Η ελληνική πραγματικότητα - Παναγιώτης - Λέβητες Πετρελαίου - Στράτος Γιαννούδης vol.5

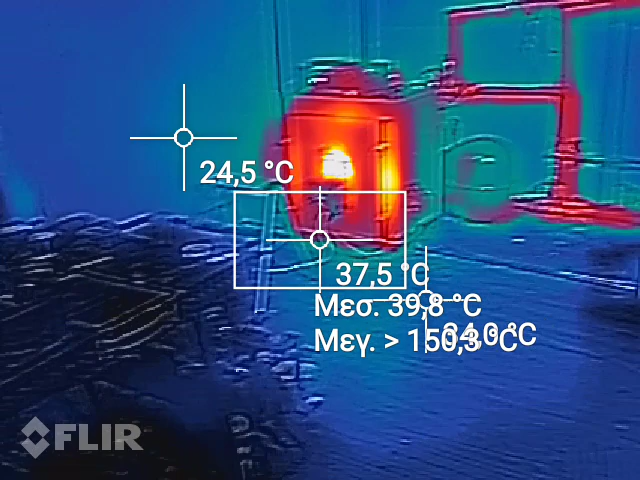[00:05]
Πήρε μπρος στο θήριο, πως τον ακούς
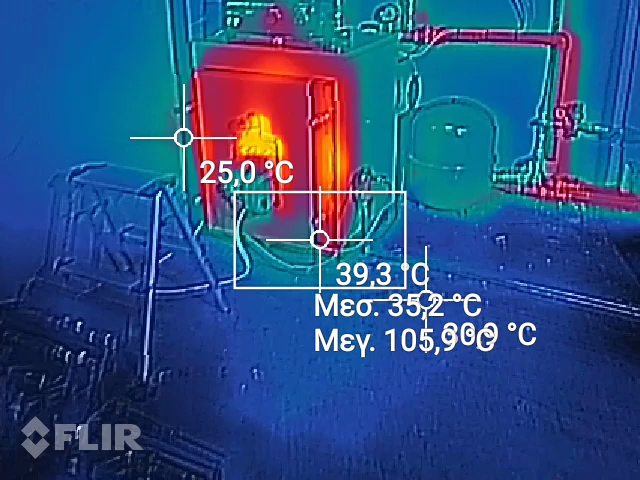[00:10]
Δεν βλέπει να κάνει πολύ βαζάρια, δουλεύει πολύ όμορφα Ναι, αυτό βλέπω και εγώ Εδώ βλέπουμε τις απώλειες που έχει η πόρτα
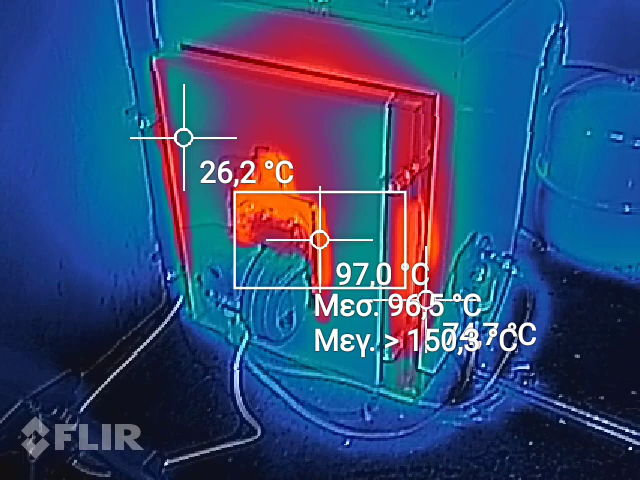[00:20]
Τελικά αυτή η μόνωση που έχει μπροστά στην πόρτα κάνει δουλίτσα
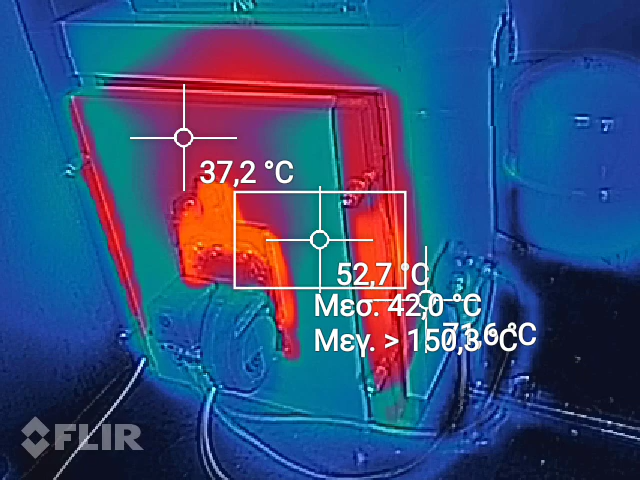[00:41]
Για να δούμε θερμοκρασία φίλτρου πετρελαίων θερμενόμενων
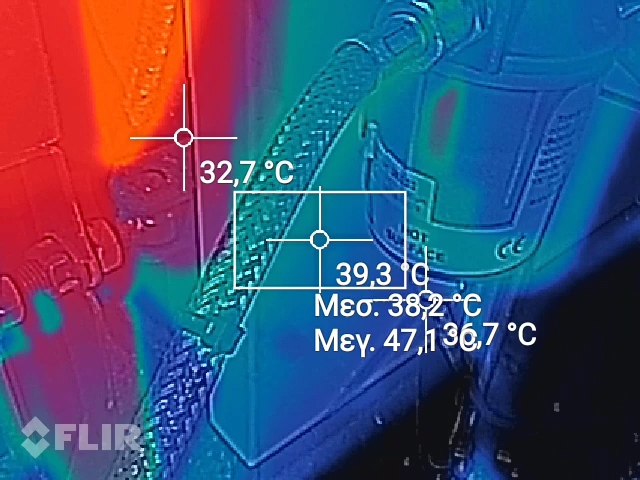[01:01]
μέχρι και το σπιράλ είναι ζεστό Είναι ζεστό
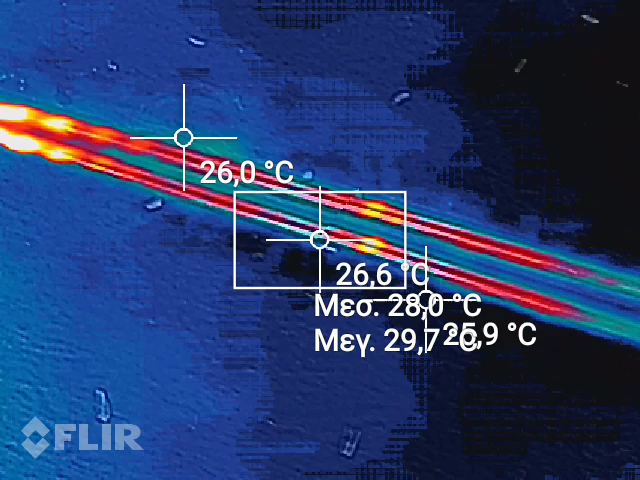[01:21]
βλέπεις ότι και οι παροχές του πετρελαίου έχουν ζεσταθεί Ναι, θέλετε στη θερμοκάμερα Ναι,
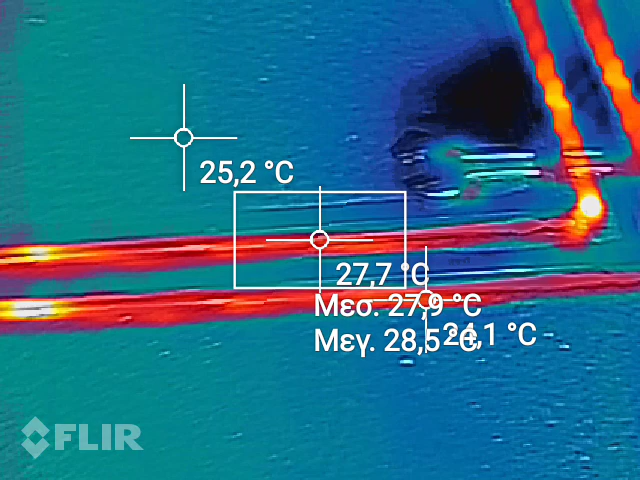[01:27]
On screen: max 28.5°C
αυτές τώρα είναι οι παροχές του πετρελαίου
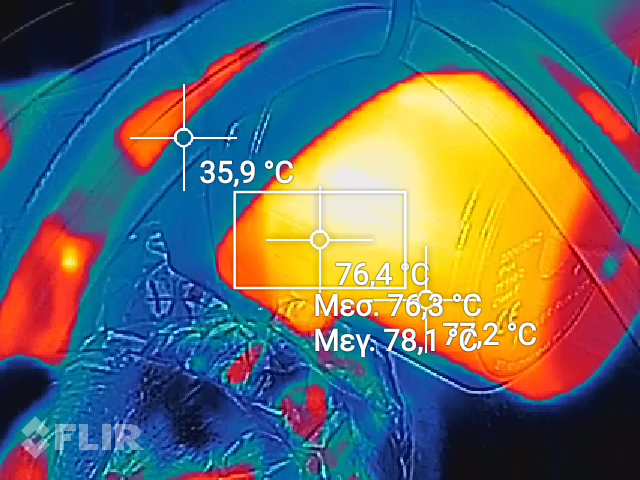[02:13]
Τώρα αυτό λέγεται ξεκάπνισμα του λέβητα και των σωμάτων